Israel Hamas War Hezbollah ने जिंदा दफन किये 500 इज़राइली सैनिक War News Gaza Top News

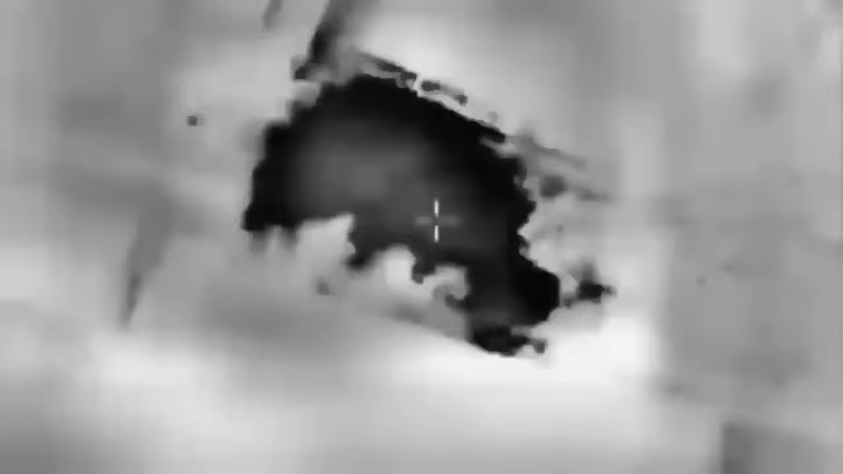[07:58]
जहां तक सुरंगों के सफाय की बात है तो इस्रेल ने बहुत सी सुरंगों को मठ्या मेच कर दिया है।